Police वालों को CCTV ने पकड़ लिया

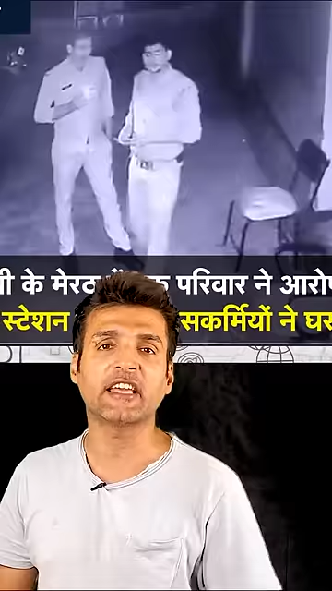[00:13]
कि पुलिस वाला राप के टाइम में घर के बाहर आया
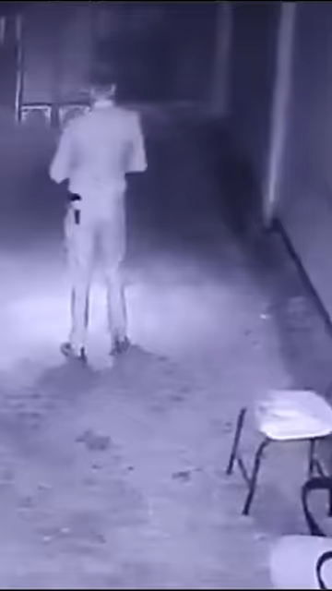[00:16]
उसने
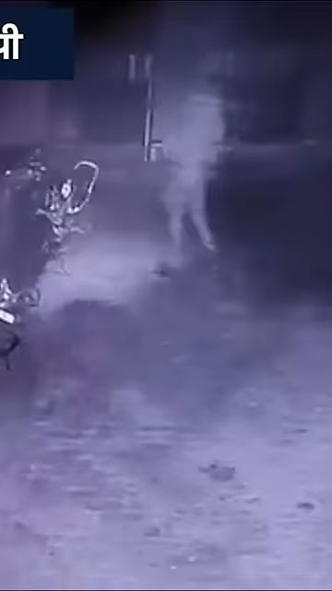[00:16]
अपनी जेब से तमंचा निकालके एक बाइक की डिक्की में डाल दिया
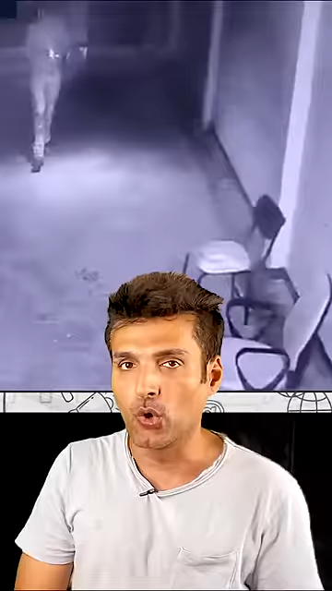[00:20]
उसके बाद वो फोन पर किसी को कुछ बता रहा था और
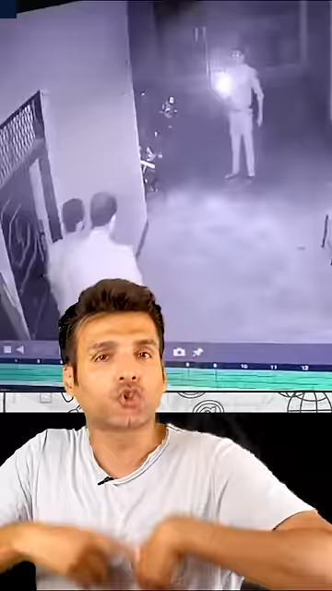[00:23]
थोड़ी देर के बाद वहाँ पर एक लड़के को पकड़ के लाया गया जिसकी बाइक थी और फिर सब के सामने ये दिखाया गया कि देखो इसने अपनी बाइक की डिक्की में
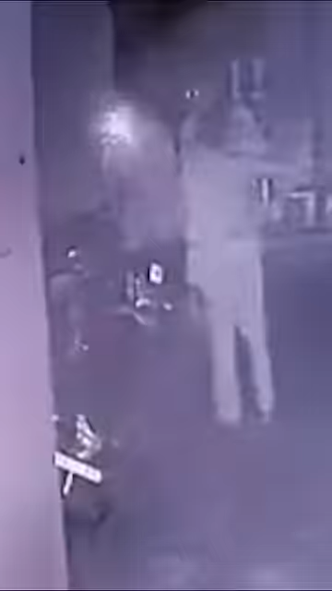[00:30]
तमंचा छिपा रखा है
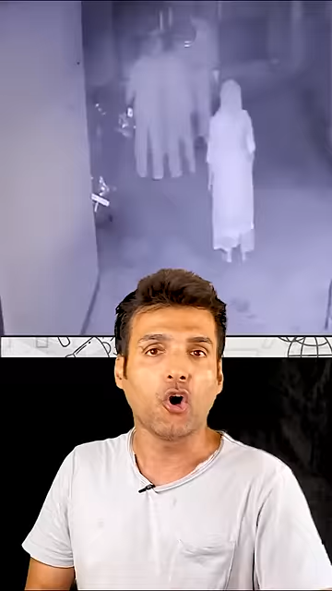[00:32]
और ये कहकर उस लड़के के उपर आमस अक्ट के अंदर केस डाल दिया अब इस बात तो खुलासा हुआ कि वो जो